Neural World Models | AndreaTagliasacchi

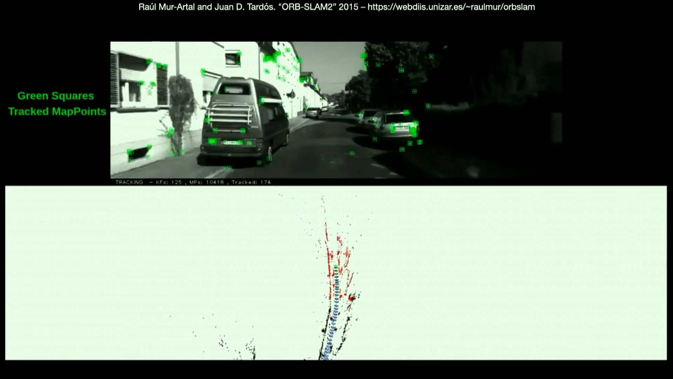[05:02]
If we then move forward in time, you can actually sense in systems that allow you to build maps of the environment in real time.
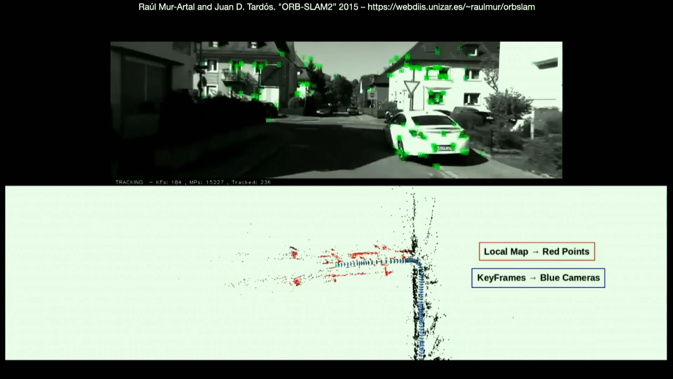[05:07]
So this is called Orbslam. It's a popular open source package for this task.
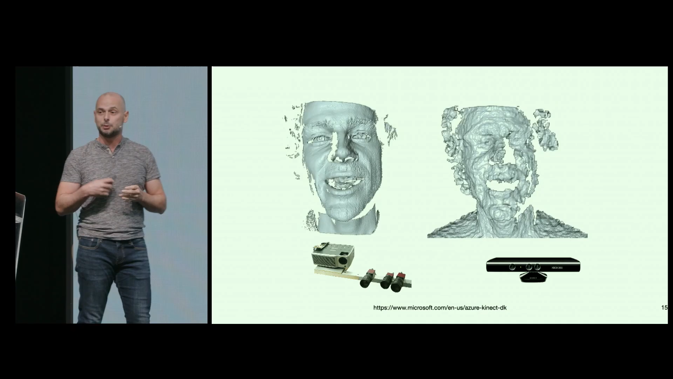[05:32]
I used to call this the 3D sensing revolution,
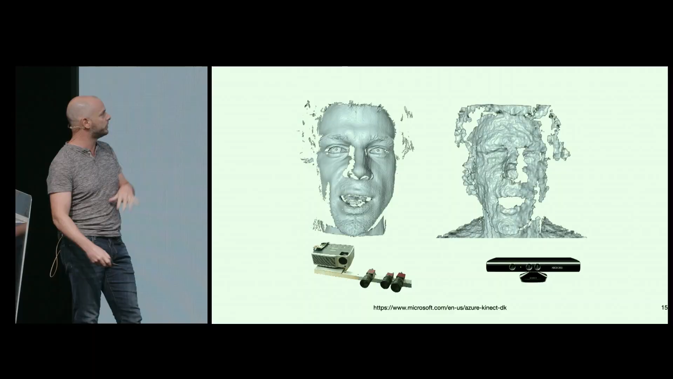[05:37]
but where 3D sensing devices move from being something you would find in a typical research lab, you see actually,
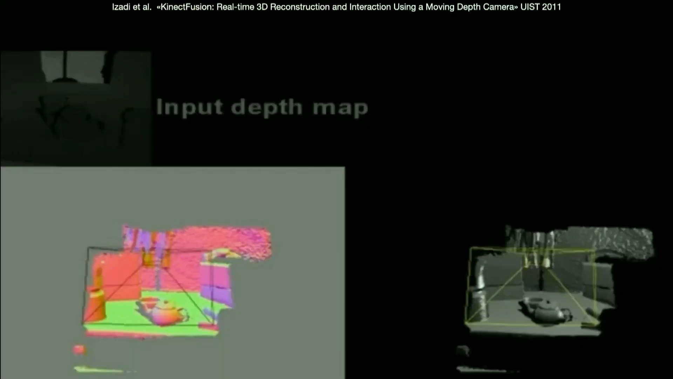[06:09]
So this is a SRAM that is picking up one of these devices, and is actually building a 3D map of the environment in real time,
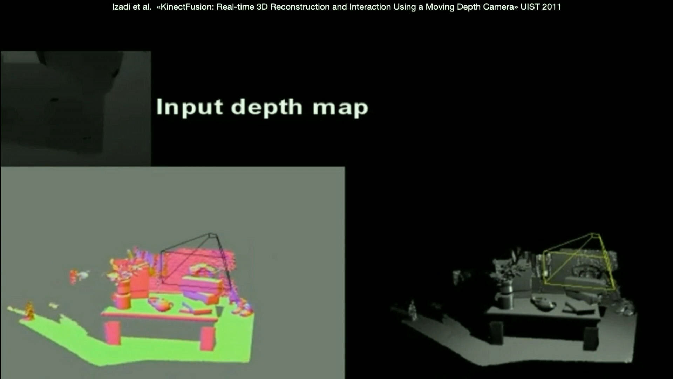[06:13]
using only these $100 devices, okay?